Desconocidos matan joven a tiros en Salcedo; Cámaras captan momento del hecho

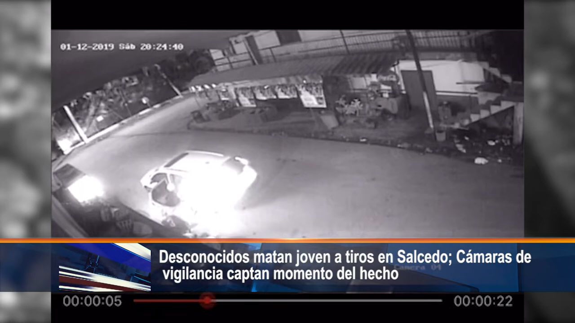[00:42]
se desmontan armados y sin mediar palabras cometen el hecho, emprendiendo luego la huida. Se realizan las investigaciones correspondientes para esclarecer el confuso incidente.